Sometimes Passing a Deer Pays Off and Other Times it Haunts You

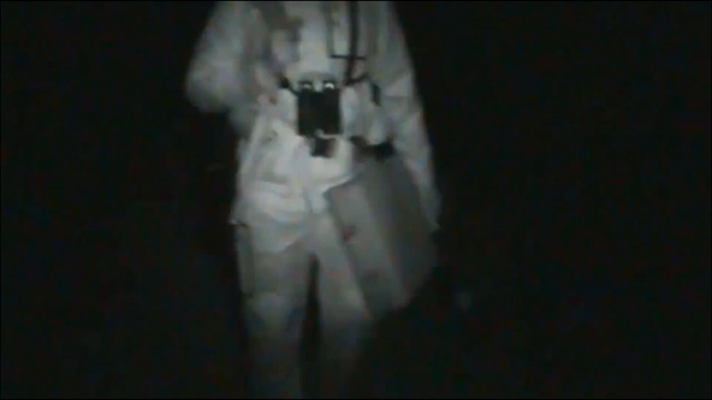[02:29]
And we got a long walk in, so we're gonna get going and get the X4 and the rest of our gear up into the stand and settled.